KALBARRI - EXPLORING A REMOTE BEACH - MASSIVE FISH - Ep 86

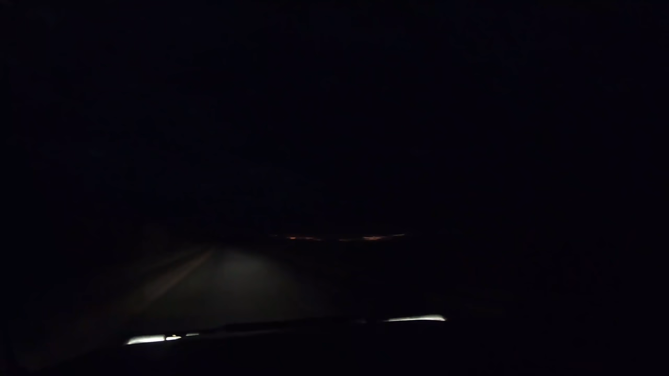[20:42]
We started seeing glimpses of first light as we made our way into the Z-Bend Cowpark.